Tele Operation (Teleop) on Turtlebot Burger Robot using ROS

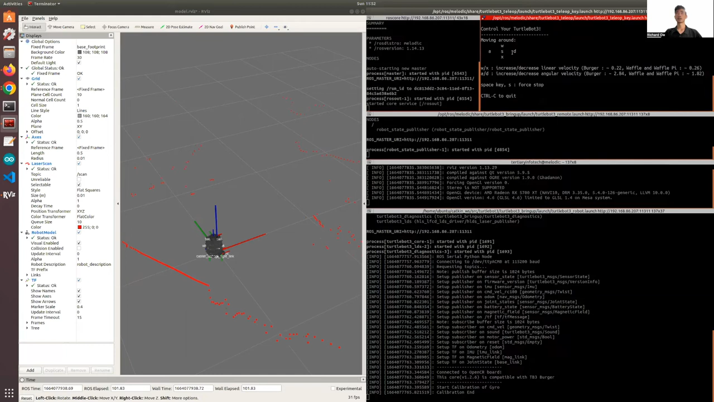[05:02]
I'll show you what you can do. From the previous video, is the same instructions. To control the the Telebot, you use the W and X to move front and back. A and D is to turn the Telebot, and X is to stop the Telebot from moving. So now I'm going to try to bring the Telebot 3 forward. We just need to press the W key. So as I press the W key, you can see that the Telebot is now moving forward.
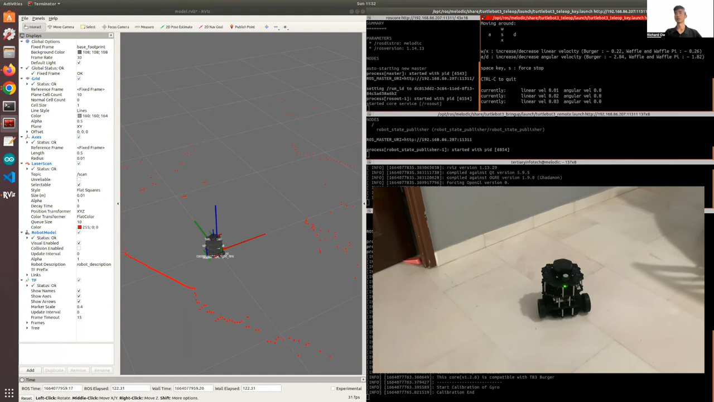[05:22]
And I will stop it right here. So in the live video, you can see that the Telebot 3 has moved a sudden distance.
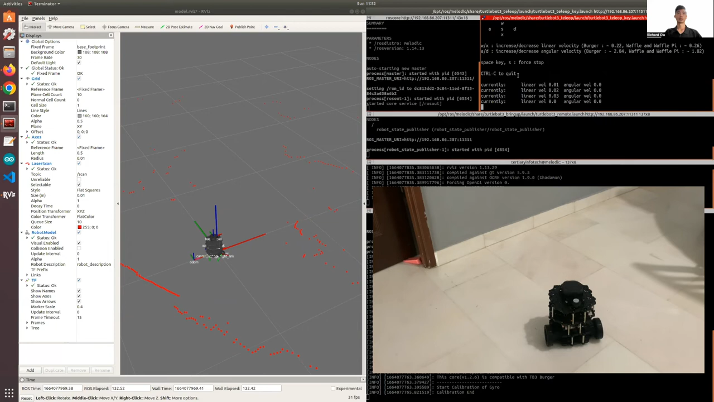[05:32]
And in Arvis, you can actually see that the Telebot has also moved from its origin, right? So this was the original position, and it moved forward by a sudden distance. Now let's continue to play around with the Telebot 3. I'll make it turn right and probably end up in its original position. So move it forward. You're going to turn it right.
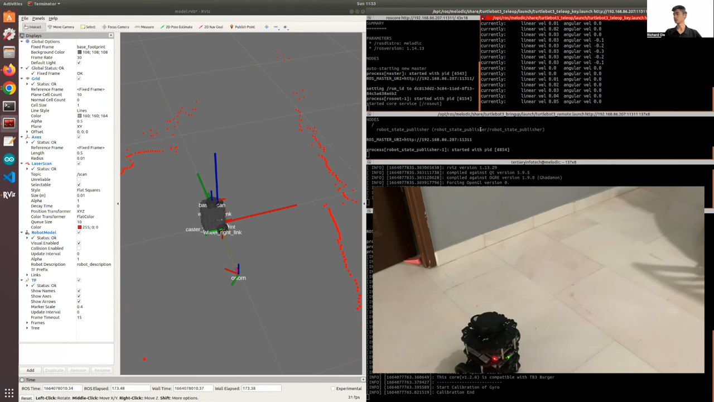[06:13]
And then we'll reduce the turn. Increase the velocity, turn it a bit more. All right, reduce the turn, increase the velocity.
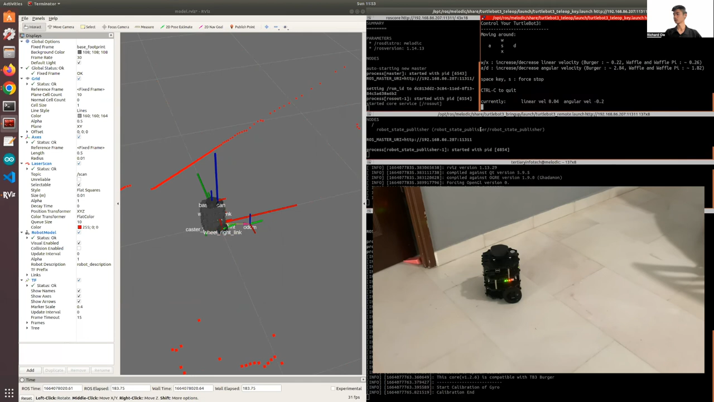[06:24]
Then we can stop it right about here. This is how you can control the Telebot 3 using the Telebot key. If you're going to visualize it, you can open up Arvis. We'll show you how the Telebot is moving.